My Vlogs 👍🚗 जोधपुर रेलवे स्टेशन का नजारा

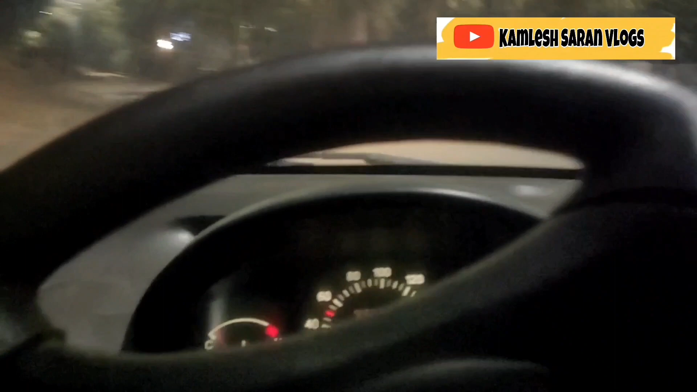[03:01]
जाइज अभी बजरे रात के दो, और मैं जा रहा हूँ तक बेजा को लाने है, अभी तक पहुचा रही हूँ, रस्ते में चल रहा हूँ, इसलिए तोने गाने चल लेता हूँ, जाइज आप यहां का व्यूज तक पेड़ी पेड़ है, दुनों साइज रोड़ के,